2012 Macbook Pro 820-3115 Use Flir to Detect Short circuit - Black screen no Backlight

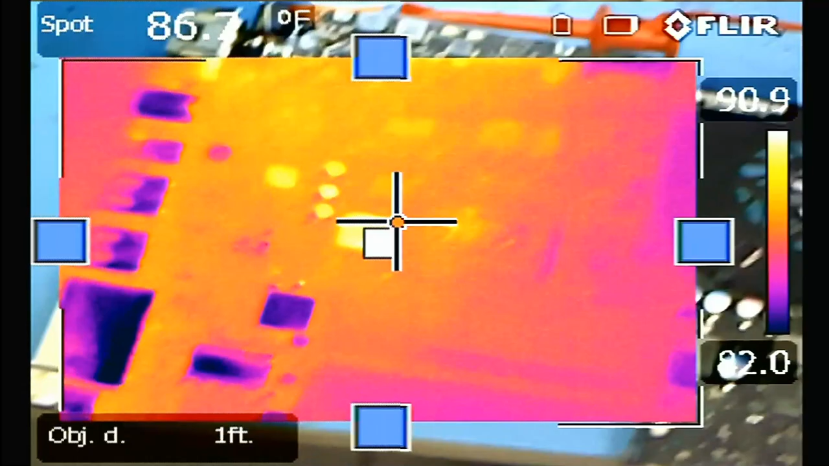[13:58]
On screen: spot 86.7°F
You know what? Let me make the whole camera, you know, instead of having picture in picture,
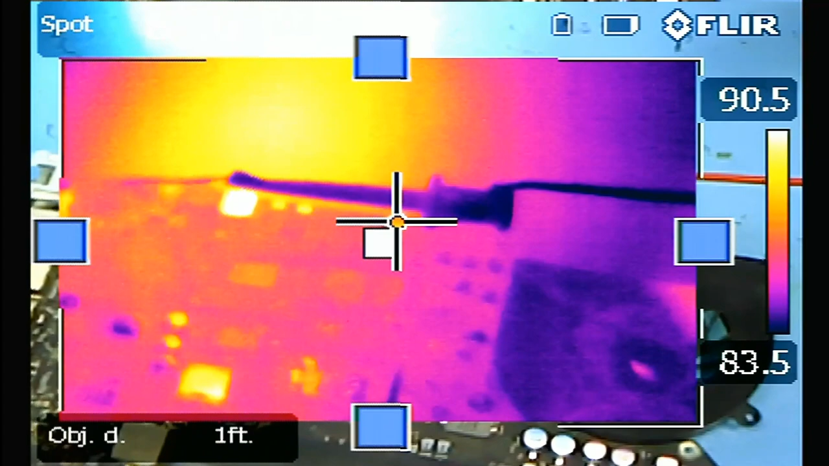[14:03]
let me just make the whole camera a thermal cam so we can see the whole image.
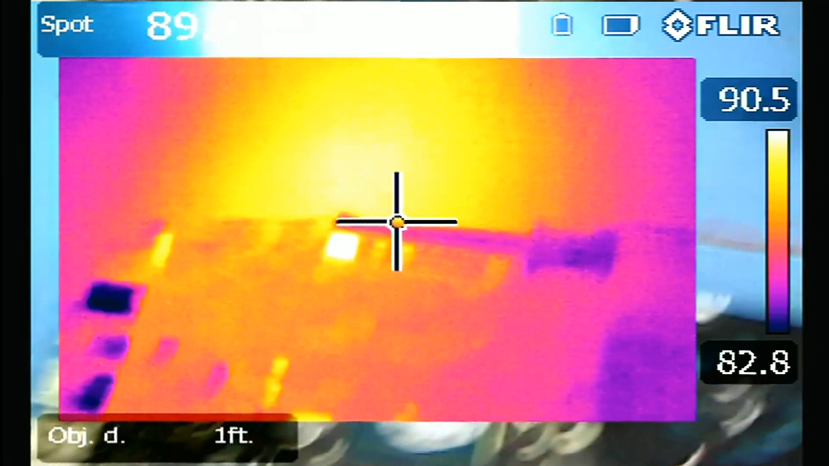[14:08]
Okay. Okay. So turn on the power supply. One, two, three. Okay. All right.
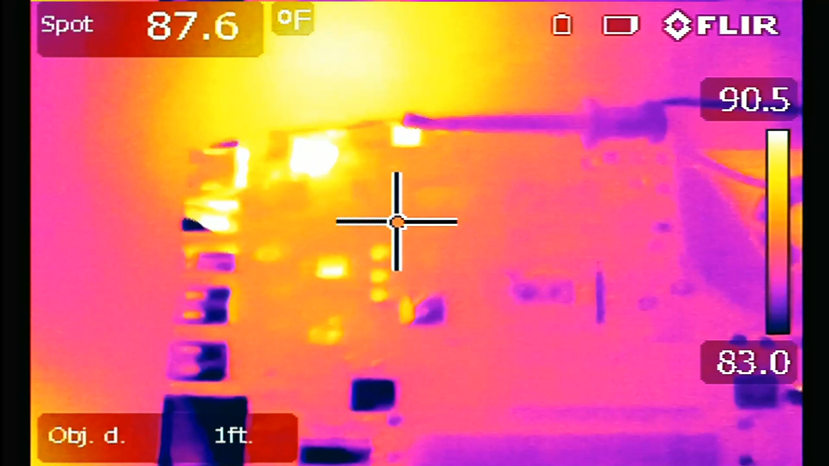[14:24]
On screen: spot 87.6°F
So this is the point that's getting hot right here.
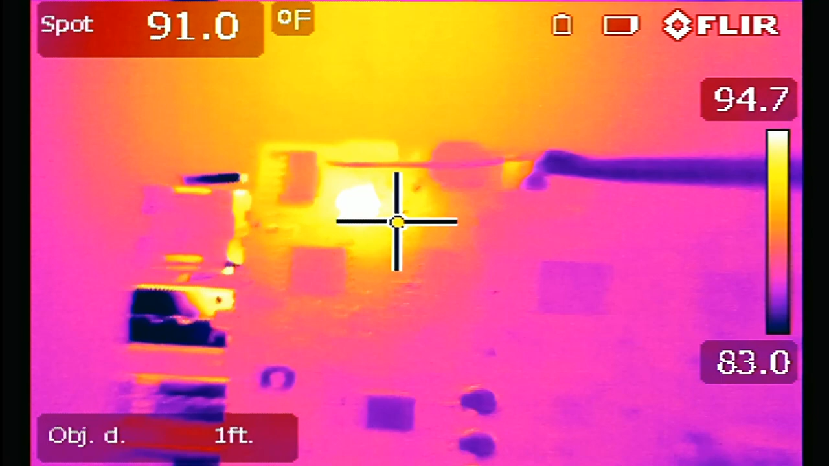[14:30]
On screen: spot 91.0°F
And this is our capacitor on the back.
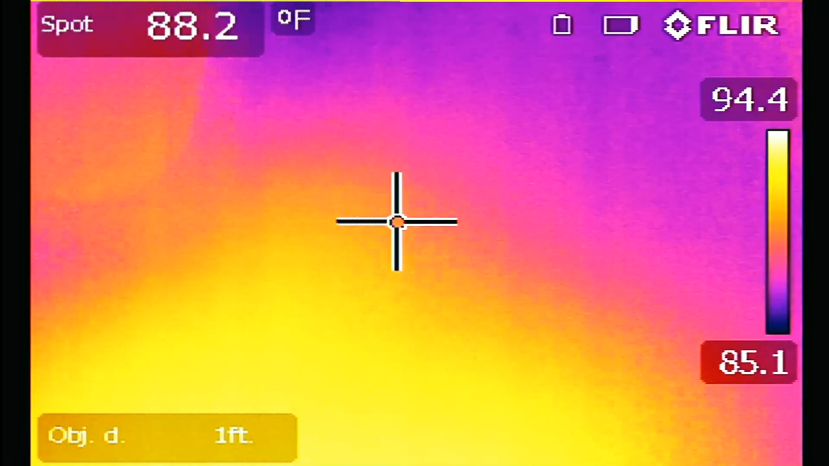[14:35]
On screen: spot 88.2°F
If we flip the board, it's this area at the LVDS connector.